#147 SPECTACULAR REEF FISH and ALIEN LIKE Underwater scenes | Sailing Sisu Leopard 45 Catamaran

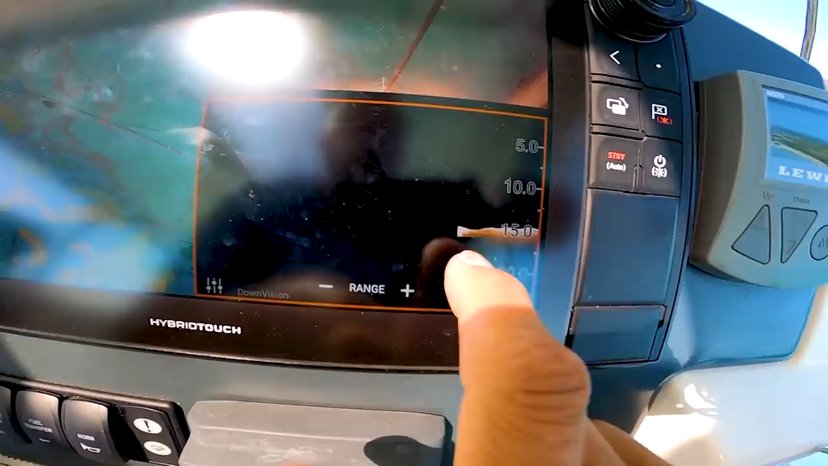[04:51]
So I can see my DVD seat and I can see the chart and I can see the camera.